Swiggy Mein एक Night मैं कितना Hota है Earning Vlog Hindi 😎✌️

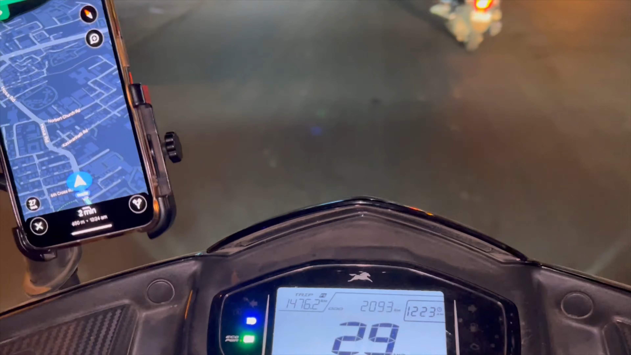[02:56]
नहीं हम गलत आ गए, हमें मुड़ना है वापस अभी।
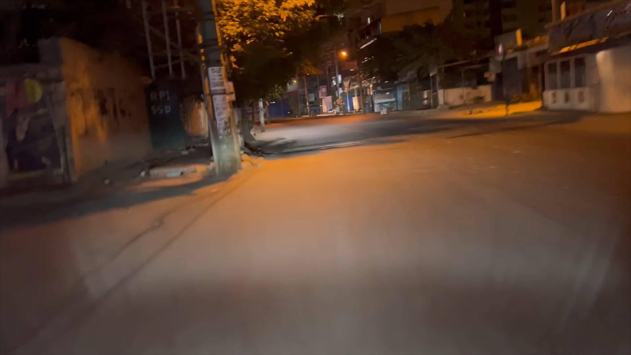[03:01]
तो ये लोकेशन पे हम 2 मिनट में पहुंच जाएंगे, क्योंकि जस्ट ड्राइविंग है हमारी, मतलब 40 से ऊपर तो नहीं चलाते हम, 40, 50, 40, 50 उतना ही चलाते हैं, ठीक है गाइस। तो कभी भी मतलब ऑर्डर जल्दी रहने के चक्कर में आप लोग ज़्यादा मत चलाना। और देख सकते हैं अभी कुछ ऐसा माहौल रहता है रात के टाइम पे।